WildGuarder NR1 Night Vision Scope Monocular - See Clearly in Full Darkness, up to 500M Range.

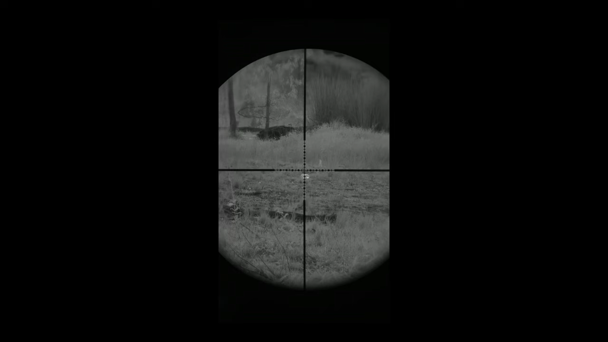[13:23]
Okay, so now it is nighttime. I'm using the three to nine scope.
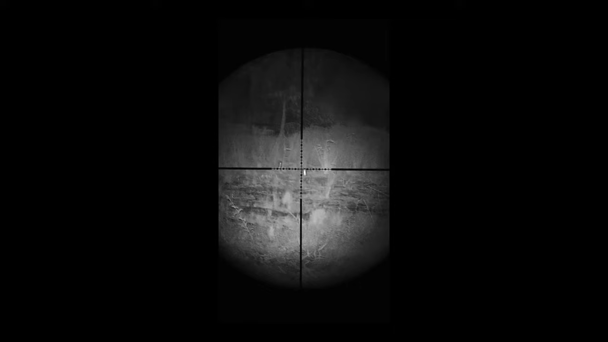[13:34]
It's set at three at the moment Yeah, I are I'm using the eight
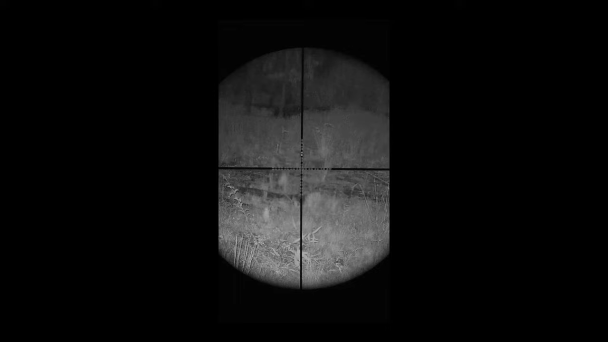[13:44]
And as you can see I've been zooming in I can move it around too, which is very nice I'll leave that With that spread a little bit. I can't see these targets with my eyes anymore So
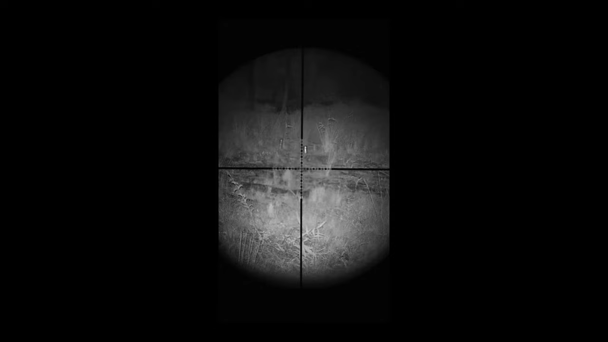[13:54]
Let's see if I can um, get some of these targets
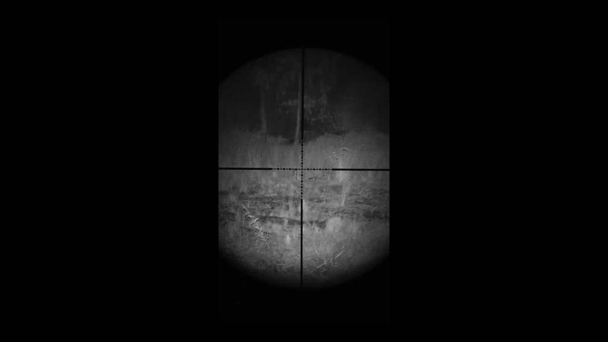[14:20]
You can sort of see how it's looking so that's 50 meters
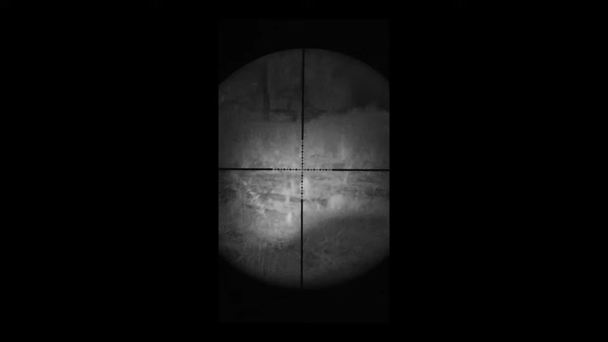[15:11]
But it doesn't give a um a signature As a red light you can't It's not visible to the animals at 950 The 850 is a little bit visible to the animals So there again, 850 I can actually move that little light around a bit And then I'll um
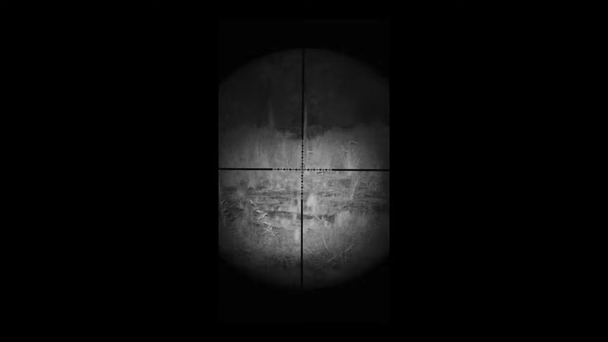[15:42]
you see it's not changing my point of impact or anything like that it looks quite good through the thing I just noticing I do have to hold my head back a fair way I don't get my normal cheek weld like I'd like
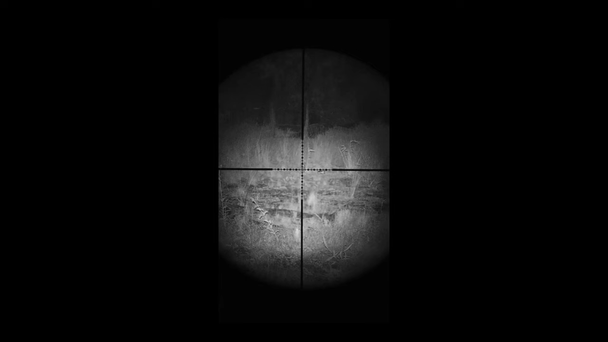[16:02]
no quality image looks really good now what I'll do is now I'll actually use the scope the zoom in a bit so I'll take it from 3 power to 9
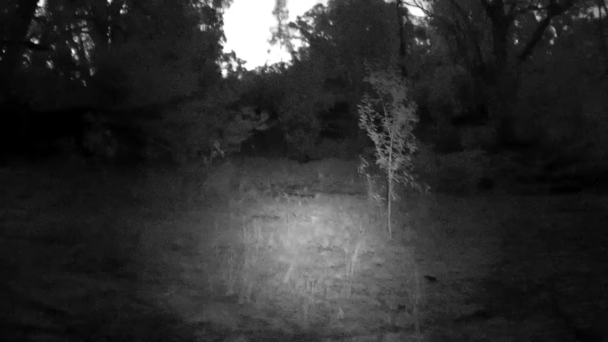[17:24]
landscape mode instead of portrait and as you can see those little targets are actually just down there um I said it's about 50 meters and I've got the zoom because this has optical zoom I've got that backed off all the way so that's one time zoom all right we'll zoom in quickly and I'll refocus you can see at that same area where those targets are you
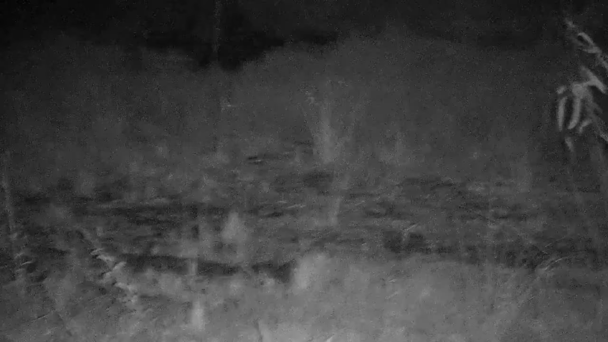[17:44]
know a little bit shaky there this is me holding it handheld but it gives you an idea about how it performs and you can also still you can zoom that in to get much brighter now you can see they're really clear in there now definitely shaken sorry about that so I'm capturing this audio through the actual device and um I'm just going to show you I've got a kangaroo sit in here while I'm doing